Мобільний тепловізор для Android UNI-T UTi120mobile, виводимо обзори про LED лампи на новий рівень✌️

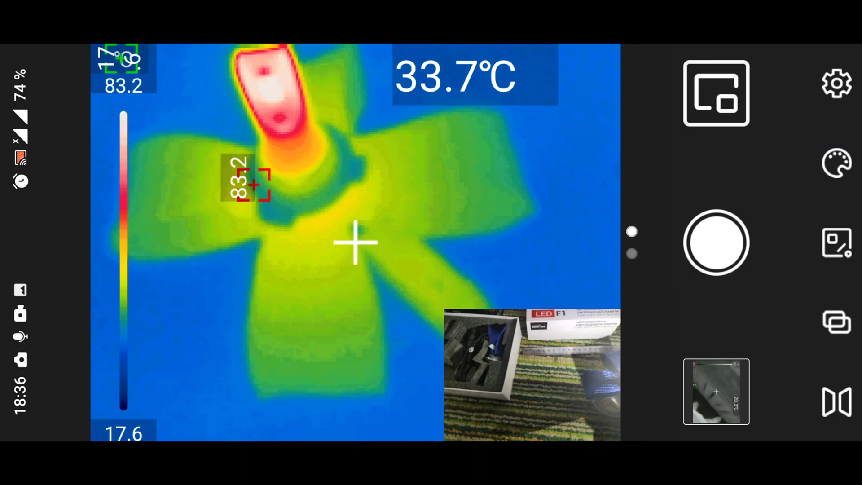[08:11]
On screen: spot 33.7°C
Ось, дивіться, приблизно, то теж ті ж самі будуть у нас параметри.
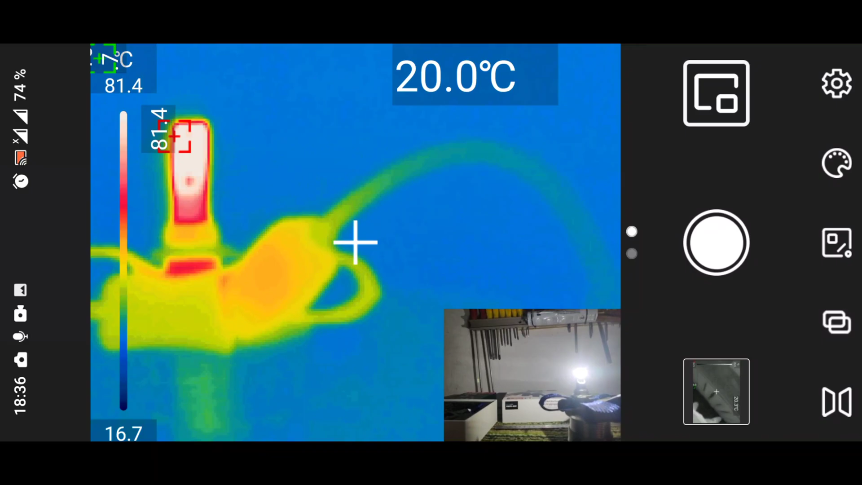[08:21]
On screen: spot 20.0°C
Ось, 83 градуси вже тут у нас. Картинку виключу. І наведемо прямо по центру.
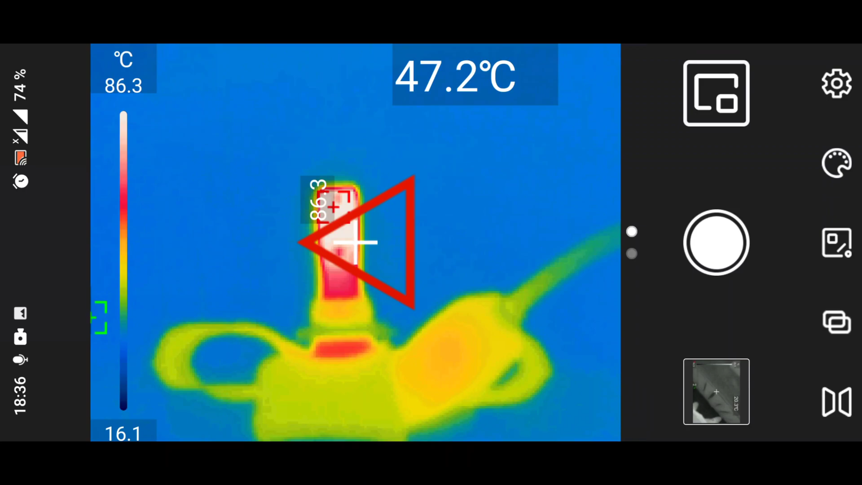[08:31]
On screen: spot 47.2°C, scale top 86.3°C, scale bottom 16.1°C
Приціл наш. Чому воно червоне, я не можу зрозуміти. А, видно, щось йому не подобається. А, може це не можна так робити, тому що я сьогодні на сонце навів цей тепловізор. Буквально декілька секунд. І потім у мене на екрані чорні плями з'явилися.
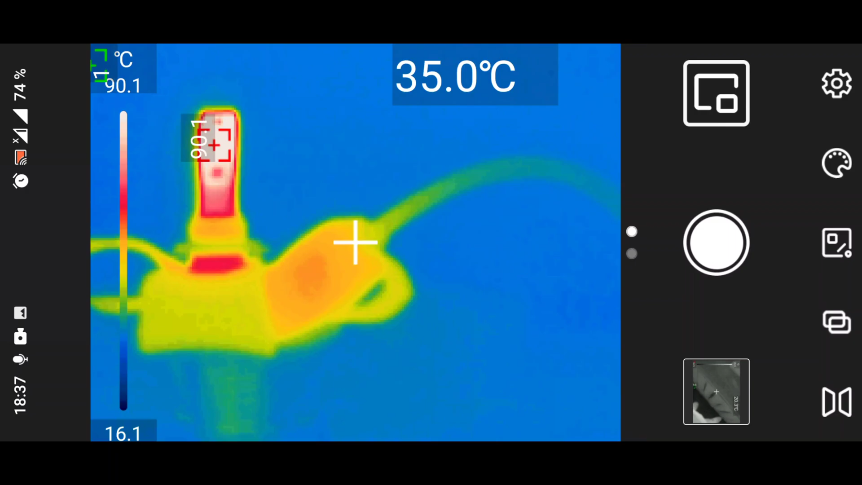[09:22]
On screen: spot 35.0°C, scale top 90.1°C, scale bottom 16.1°C
Так, ну, дивіться. Уже у нас драйвер там прогрівся. Градусів, мабуть, Ось так, наведучий. Градусів 43-45. Так, лампа у нас уже 92. Ну, все-таки потужність більша. Пасивний радіатор. По суті, потужність та була 12,5 реально, а ця 20.
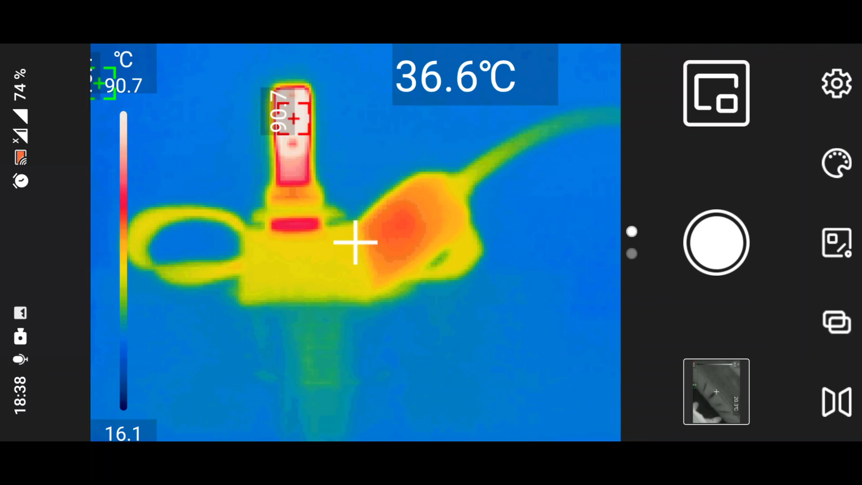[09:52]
On screen: spot 36.6°C, scale bottom 16.1°C
Тобто майже в два рази більше потужності. Так, пасивний радіатор у нас.
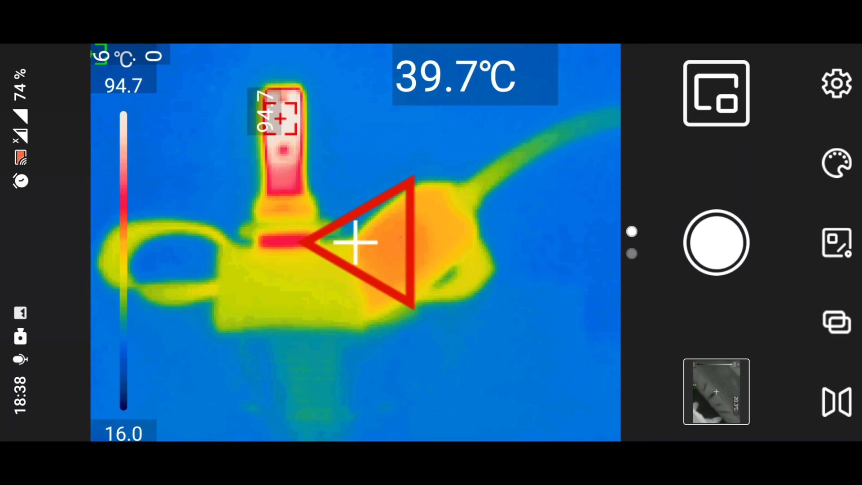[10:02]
On screen: spot 39.7°C, scale top 94.7°C, scale bottom 16.0°C
Але чіп сам гріється. Вже набагато сильніше. Там було 90. А тут ось 94-95.
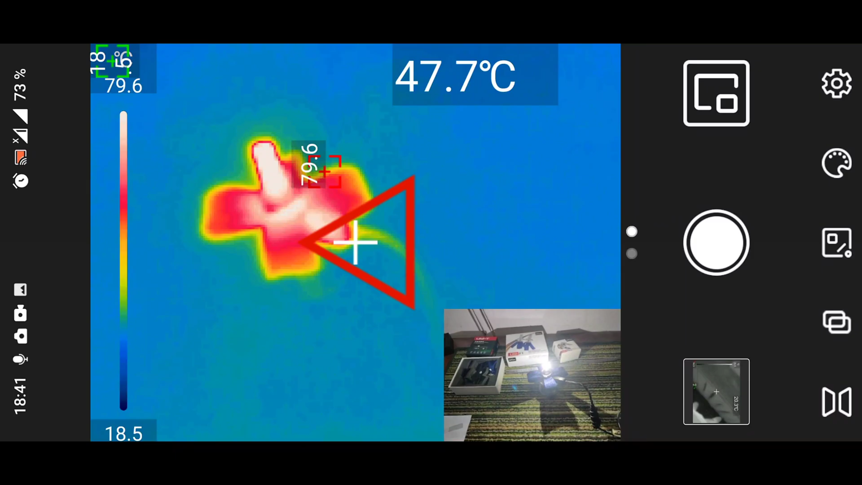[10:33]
On screen: spot 47.7°C
І я дивлюсь, що почала потужність падати. 17,6 вже ватт, 17,8. 17,5.
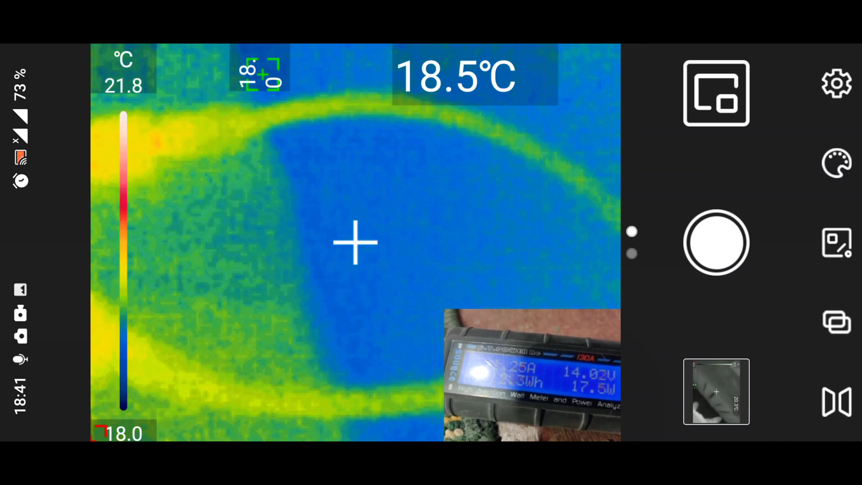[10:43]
On screen: spot 18.5°C, scale top 21.8°C, scale bottom 18.0°C
Що ж у нас тут з температурою?
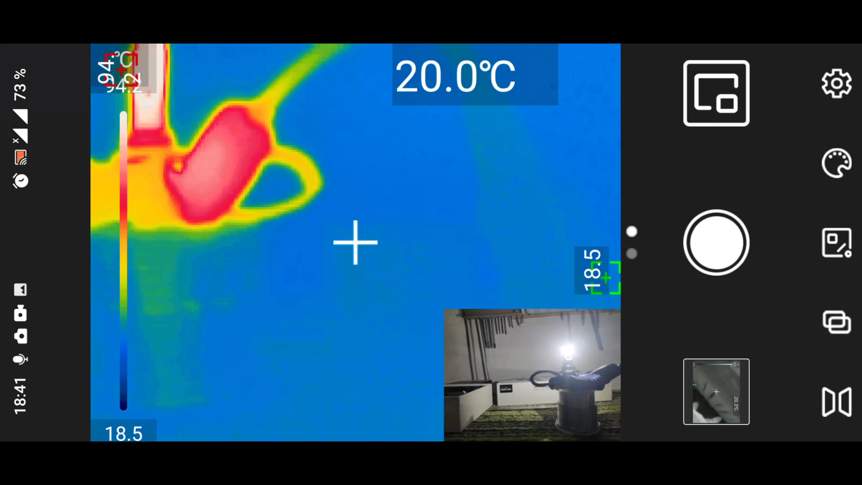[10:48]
On screen: spot 20.0°C
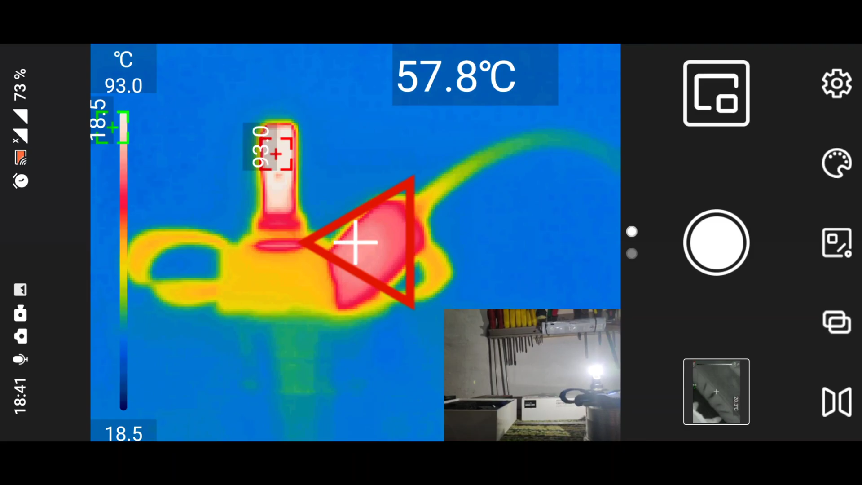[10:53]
On screen: spot 57.8°C, scale top 93.0°C, scale bottom 18.5°C
Ну, температура у нас, в принципі, тримається. 93-94, якщо трошки ближче там.
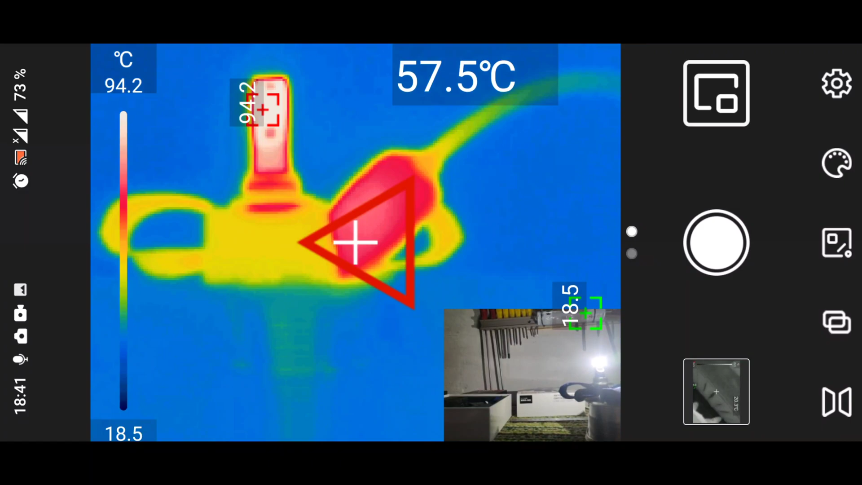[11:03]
On screen: spot 57.5°C, scale top 94.2°C, scale bottom 18.5°C
Ну, тобто на тій же відстані, що і перед цим. 95 градусів температура.
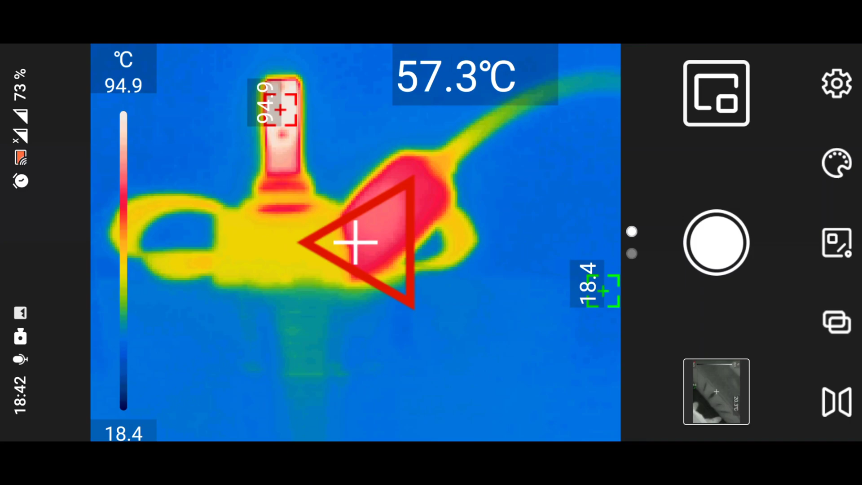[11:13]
On screen: spot 57.3°C, scale top 94.9°C, scale bottom 18.4°C
Це дуже погано. Оптимальна температура для чіпа градусів 80.
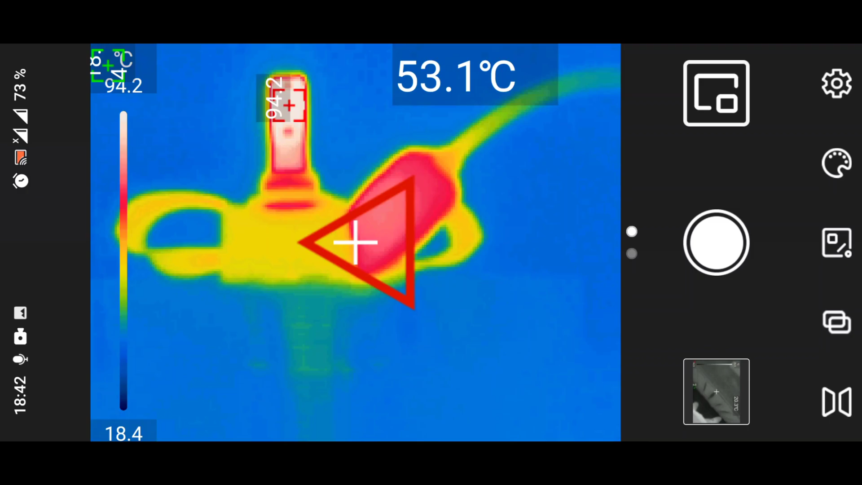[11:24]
On screen: spot 53.1°C
Тоді він буде служити дуже довго і щасливо.
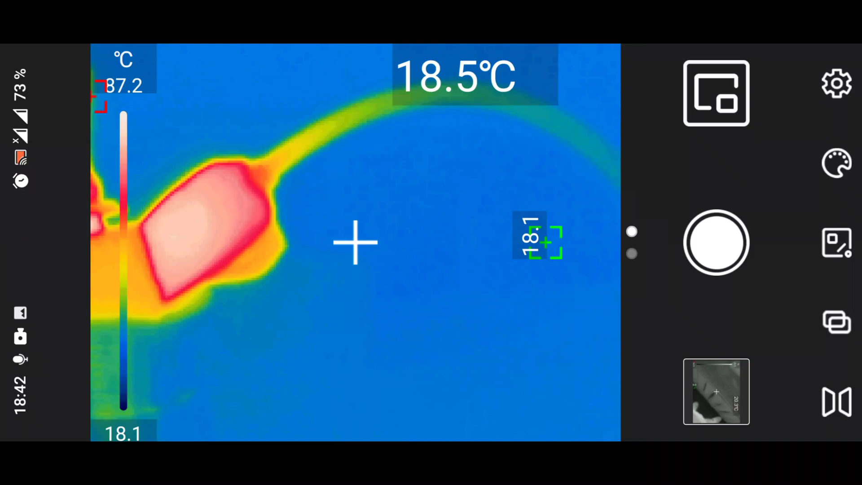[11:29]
On screen: spot 18.5°C, scale bottom 18.1°C
Драйвер у нас нагрівся 60 градусів.
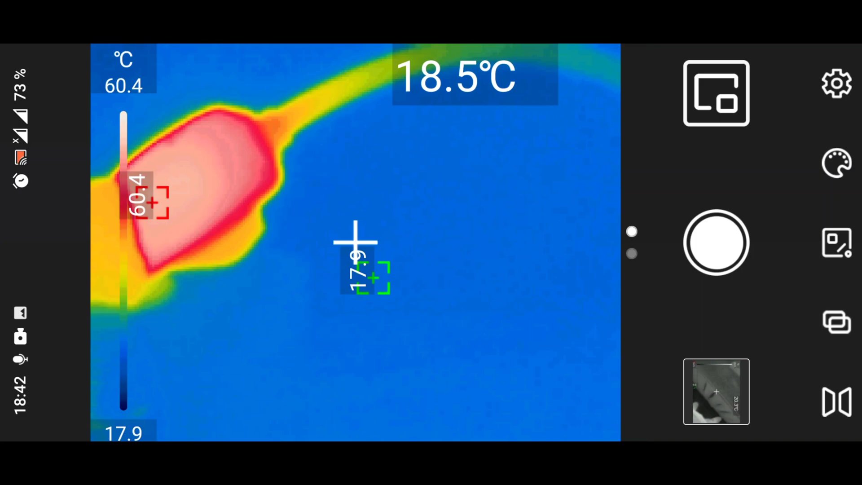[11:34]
On screen: spot 18.5°C, scale top 60.4°C
Мені цікаво порівняти зі звичайним лазерним пірометром. Оці параметри, які я щас тепловізором знімаю.
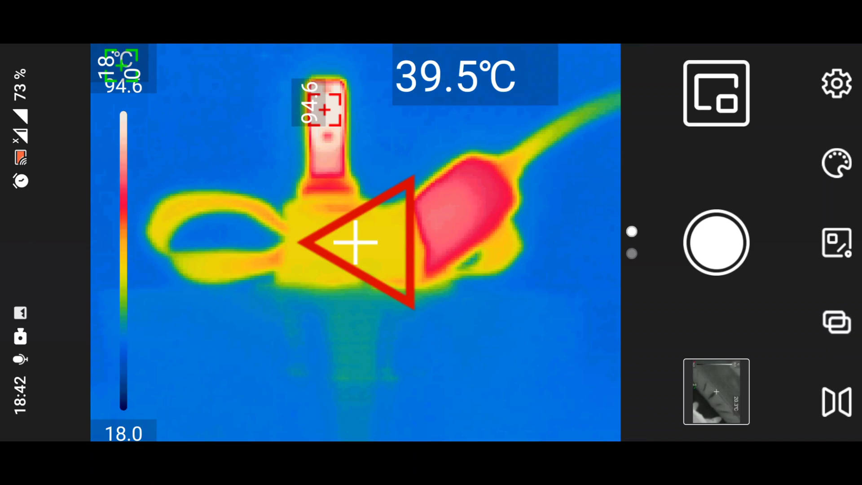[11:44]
On screen: spot 39.5°C, scale bottom 18.0°C
94 градуси у нас тут, так? Що у нас тут по радіатору?
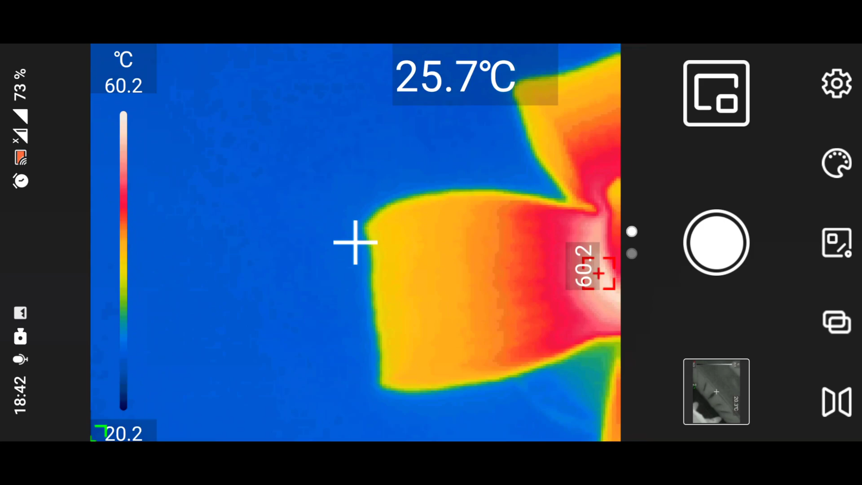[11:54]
On screen: spot 25.7°C, scale top 60.2°C, scale bottom 20.2°C
Радіатор 60, біля основи. Тут у нас 46-45, на краях 40.